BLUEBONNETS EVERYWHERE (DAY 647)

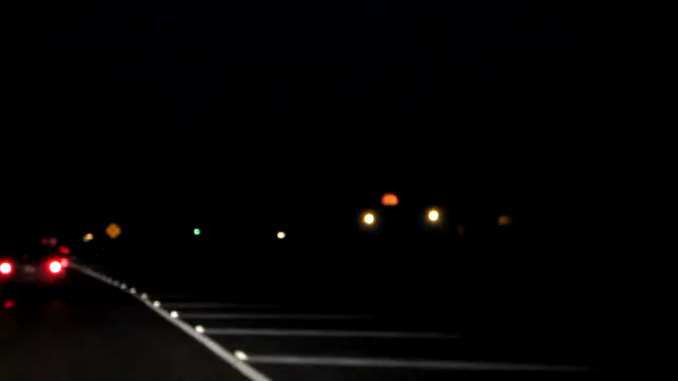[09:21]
How about that building right there? It's pretty cool, huh? It's hard to keep steady. Look at the moon! So Amy's trying to get this shot of the moon here.